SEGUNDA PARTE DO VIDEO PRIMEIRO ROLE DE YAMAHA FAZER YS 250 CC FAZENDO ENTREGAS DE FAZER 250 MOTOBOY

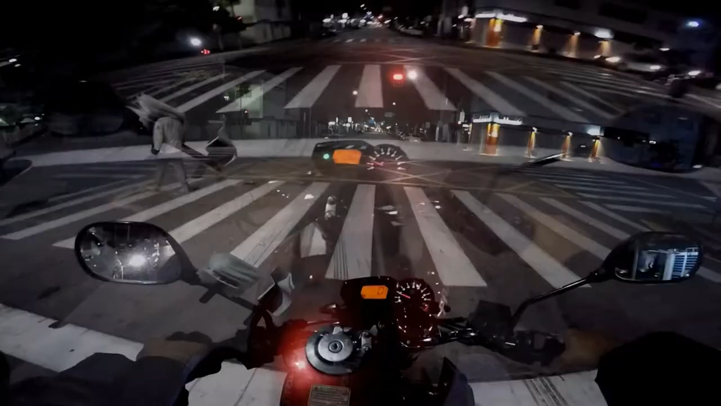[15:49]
Mano do céu Que semáforo demorado pra abrir Cara Você tá é louco tio Pelo amor de Deus Pior que aquele semáforo ali Você nem pode furar ele Porque tem um radar ali né meu Não pode furar semáforo nenhum né tiozão Eu sei Mas aquele ali que não pode mesmo Então é isso aí pessoal Fiquem com Deus Estamos já chegando aqui na sua fitela Fique com Deus Que Deus abençoe